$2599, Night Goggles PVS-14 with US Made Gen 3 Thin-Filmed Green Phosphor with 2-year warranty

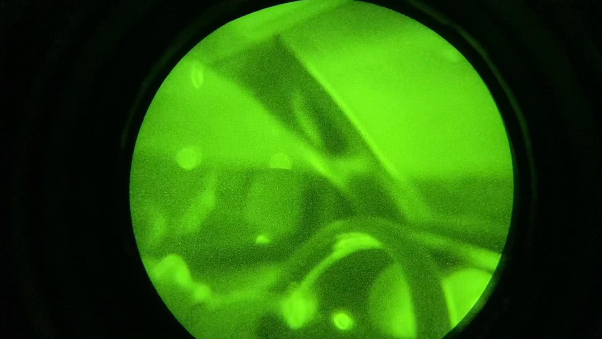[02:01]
I can actually turn off my lights, as long as your local laws allow you to do this. And I can drive there with no visible light. That way, I'm not spooking any game.
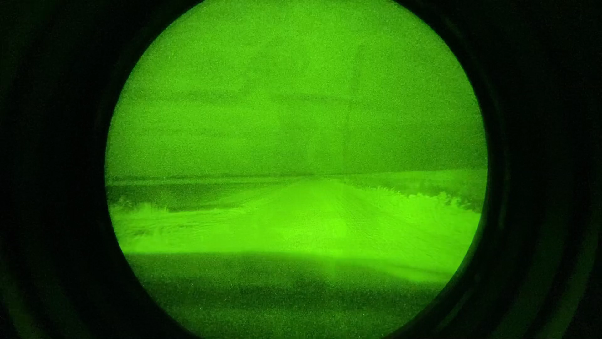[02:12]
Then I'm using my PBS14 to gather all my equipment, walk to my hunting stand.
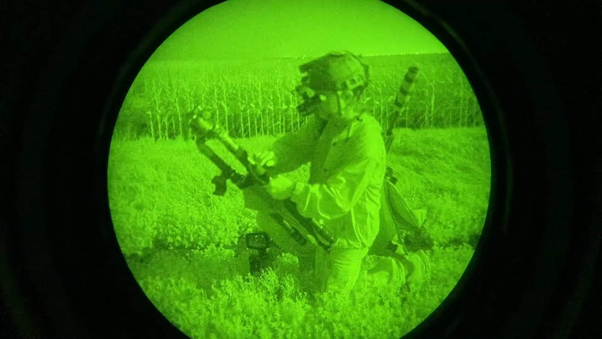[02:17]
Once I'm there, I'm getting all my equipment set up and putting out my actual electronic call. And then I switch over to thermal.
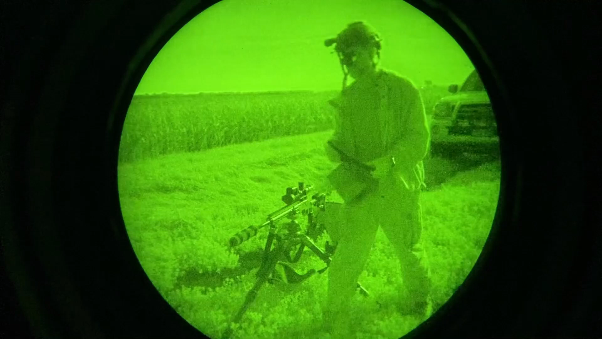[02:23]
But when the stand is done, I put my helmet back on with all of my goodies. And I pick up all of my various equipment and go back to the truck.
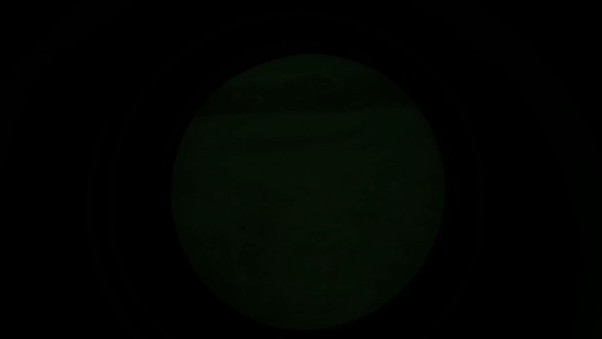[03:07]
And I'm just in a local park here and walking down some trails and showing how they come together and merge.
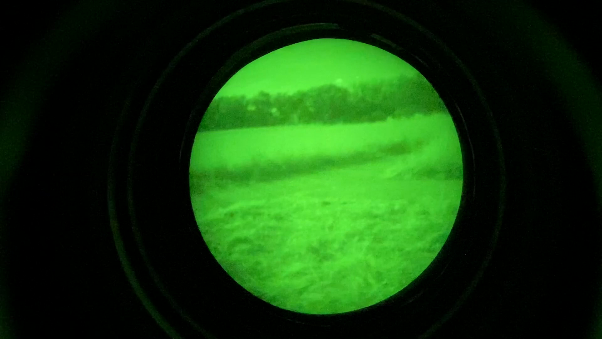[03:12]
Doing a little 360 here just to show how bright the night is here. Again, this was a full moon night. And you can see everything just beautifully.
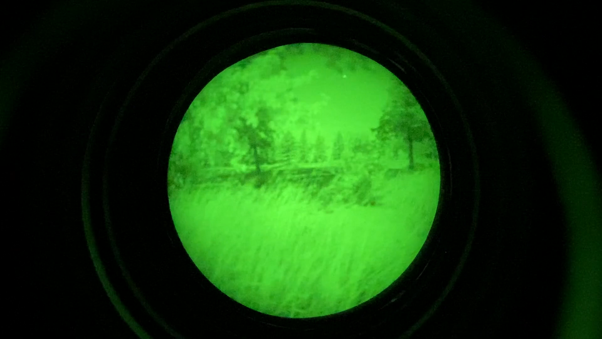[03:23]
And you can see my truck where it was parked and as a trail came in or walked in and the road I drove in. Again, this is just a local park. This is a full moon night that I'm filming through
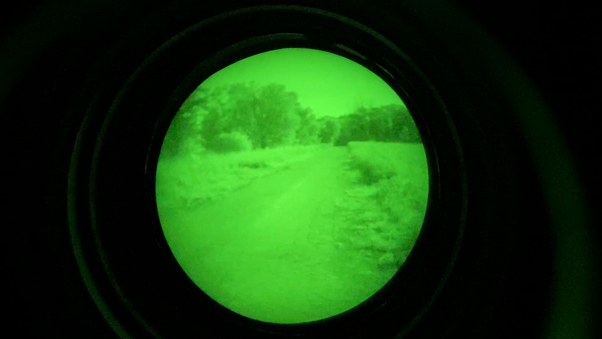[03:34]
the PBS 14 on my camera.
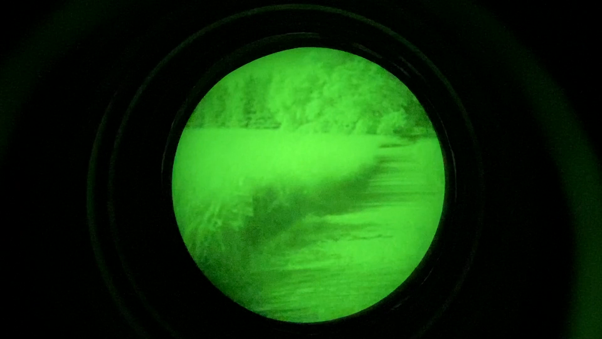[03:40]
And I'm coming up here on one of the trails that I was doing some walking on. And again, you can see it just like it was daylight.
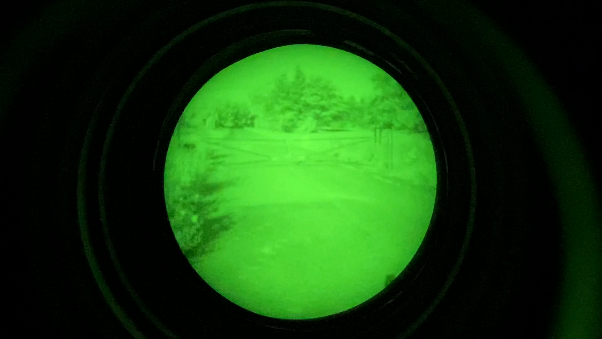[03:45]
Unbelievable image. Here's an example.
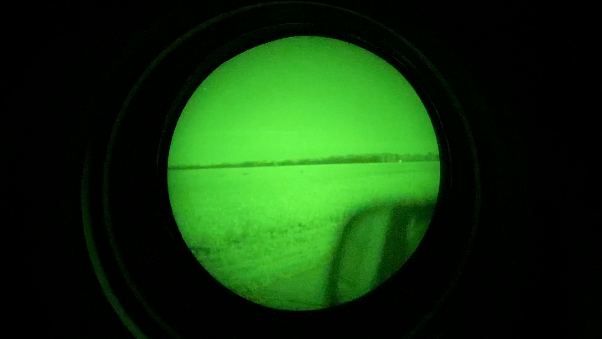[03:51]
I came up upon this deer and put the IR light on it and its eye is absolutely lit up. So I saw eyeshine. Unfortunately, the actual video camera didn't pick up the eyeshine very well, but the PBS 14 could see it very well.
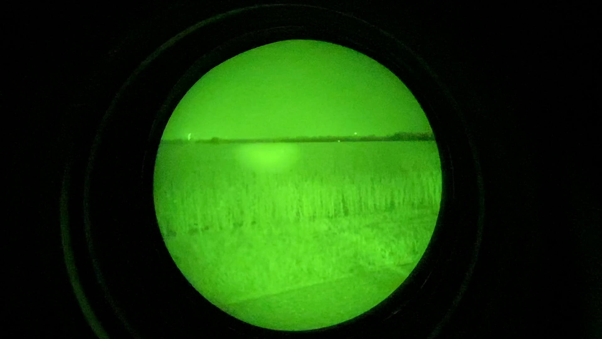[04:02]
Now, we don't always get a full moon, right? That'd be perfect conditions for night vision, but that doesn't always exist.
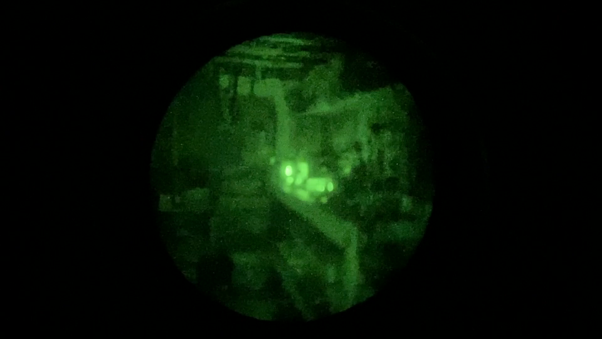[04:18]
You can see the little light in the corner. That's my internet router LED light. First, you see the freezer, some shelving.
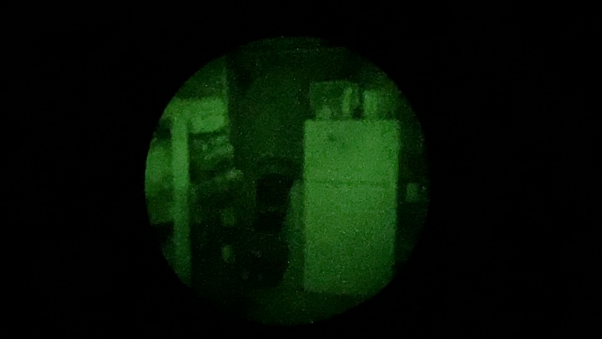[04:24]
Come back, you can see all the different stuff there.